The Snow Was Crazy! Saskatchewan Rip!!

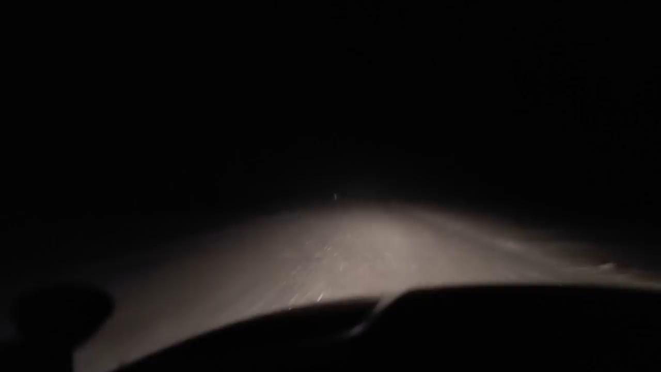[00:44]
Guys, so it is Saturday and it is a day to rip with the boys. So we're loaded up early, headed out early. We got to stop and pick up Blackie and Mason. We're pulling our freaking enclosed trailer. We are freaking rolling in style today. I got the furnace on in there. She's about minus 20 right now, but it's supposed to warm up to like minus 7 today. So it should be an awesome day. And we're getting some more snow right now, so we're kind of playing the game, where is my lane?